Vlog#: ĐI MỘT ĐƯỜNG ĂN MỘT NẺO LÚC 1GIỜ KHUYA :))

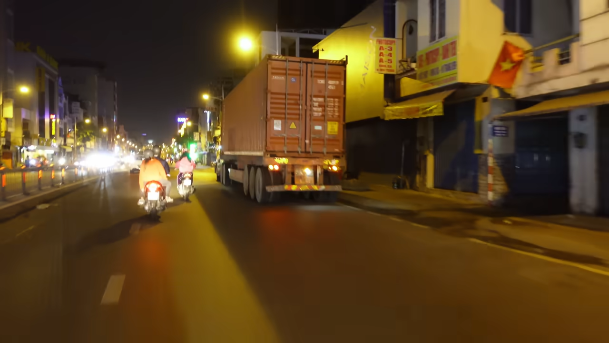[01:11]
Mọi người biết gì không? Mặc dù đã đêm khuya muộn rồi nhưng mà đường cũng rất là đông luôn á Siêu siêu siêu đông luôn